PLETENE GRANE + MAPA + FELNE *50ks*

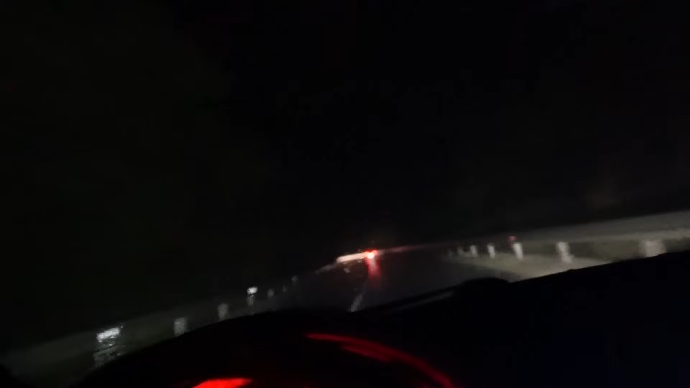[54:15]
Pa će go stavimo na depomat. On kao da je ugašen. Bukvalno se ne čuje ništa. Sve je otvorano. Sva četiri prozora pomola. Ništa se ne čuje. Dok naprimjer evo. Odate mu gas on. Sad će da vidimo najviše mi interesuje na 130-120 na autoput. Bukvala je situacija. Dalje je bučniji. To je bio i mnogo lepšu liniju. I mnogo mi se više sviđava i zvukno je u predvodni. Samo mora da ga čujem negdje od spolja kada se čuje. Jer nije mi baš merodavno sve iznao.